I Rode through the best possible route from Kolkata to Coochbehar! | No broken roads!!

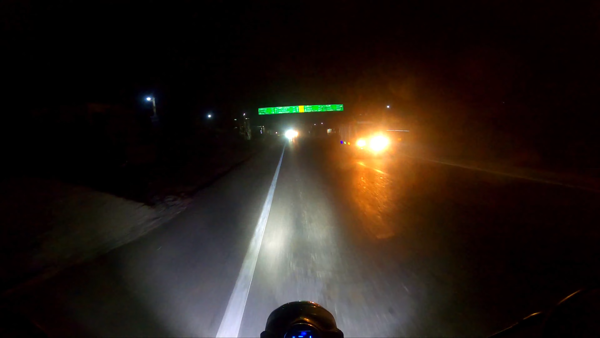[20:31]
तो गाइस कुछ बिहार का बोर्ड मिल गया. लास्ट 40 किलोमीटर्स ऑफ द राइड अलीपुर 238.